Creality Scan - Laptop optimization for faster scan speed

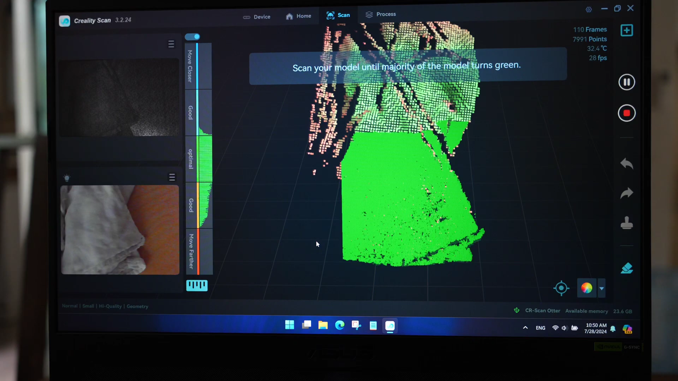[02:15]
I'm just scanning a rack here so we're using GPU all of the cores and it's running on integrated GPU.
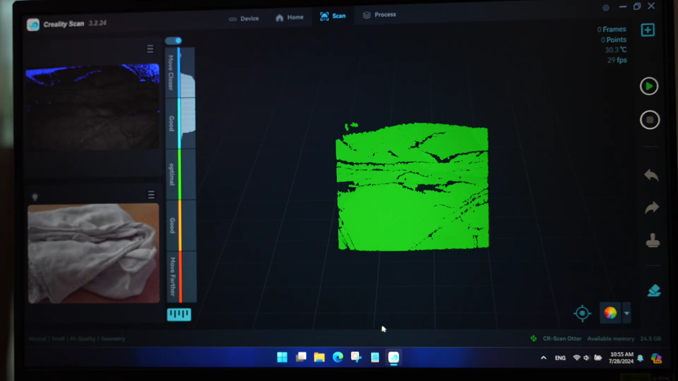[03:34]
Start the scan. Okay, we use CPU and here It's running on RTX 4070 now.
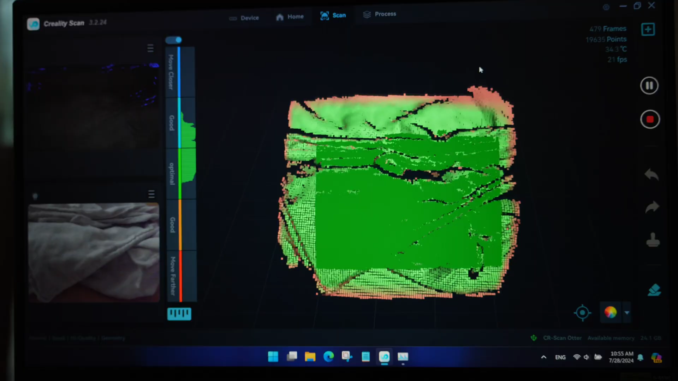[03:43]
But the FPS is lower. Now I have only 21 FPS. As you can see here, I have only 21 FPS before it was 30.
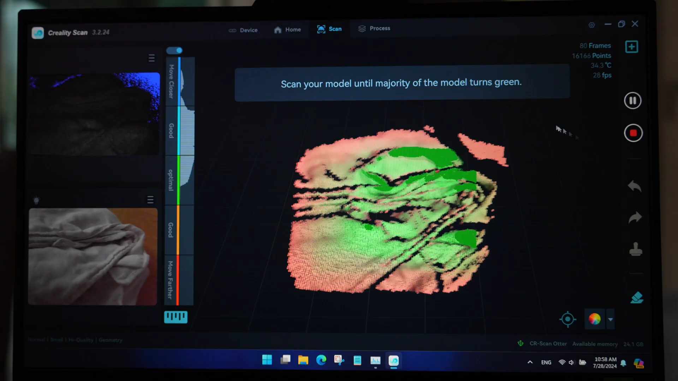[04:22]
Now we have 27, 29 FPS which is faster.
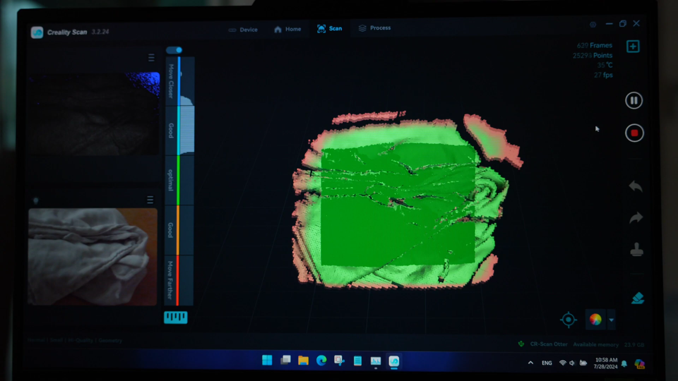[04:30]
If you have a max switch, turn on the max switch will give you a better scanning performance. 28, 30.
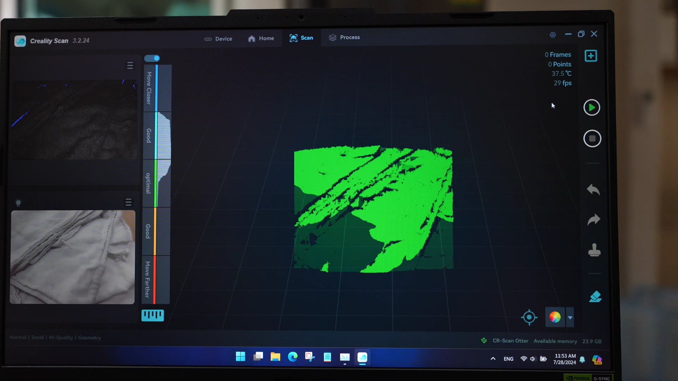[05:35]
See, I have 29 frames per second.